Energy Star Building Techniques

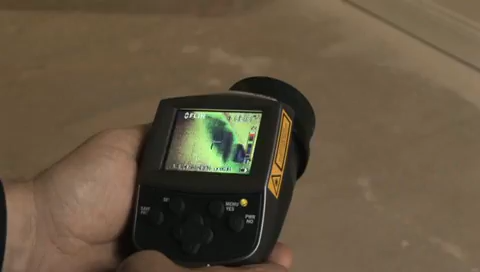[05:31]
This ensures that all the areas have been insulated properly and we haven't missed any major air leaks or bypasses in the home.
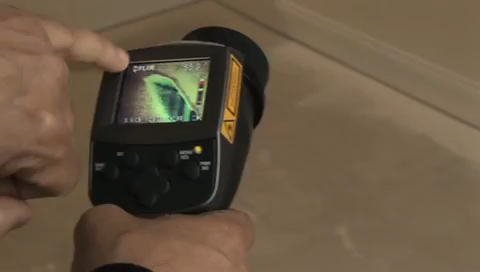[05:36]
The infrared camera will tell us what's going on with the surface temperature of the wall.